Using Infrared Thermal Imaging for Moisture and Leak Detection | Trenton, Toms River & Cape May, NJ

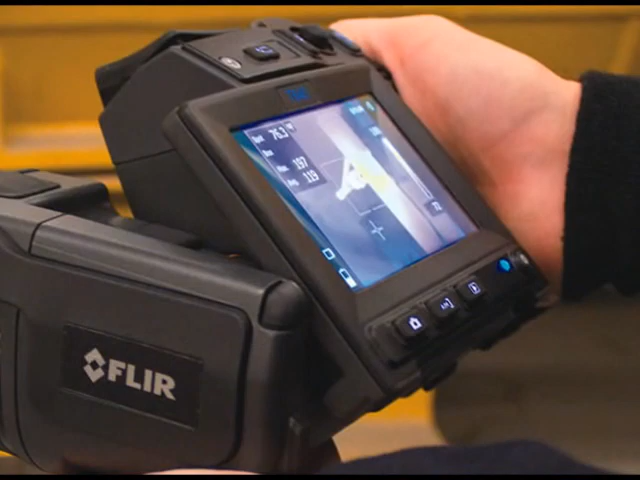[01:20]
Using a FLIR T400 Infrared Thermal Imaging Camera, Moisture Meter, Pressure Chamber and Spray Rack,